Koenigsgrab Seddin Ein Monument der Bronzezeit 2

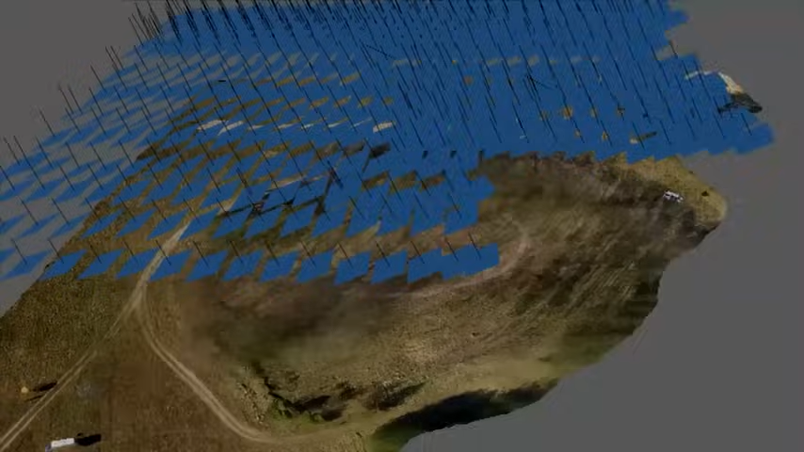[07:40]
Luftbildaufnahmen vom Hügel werden so angelegt, dass daraus ein 3D-Modell des Geländes berechnet werden kann.
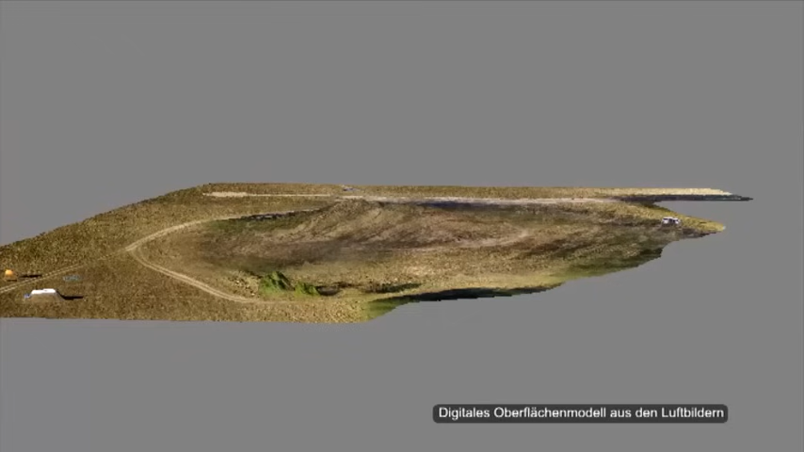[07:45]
Dabei wird sogar der Bewuchs retuschiert, sodass nur der Grabhügel sichtbar wird.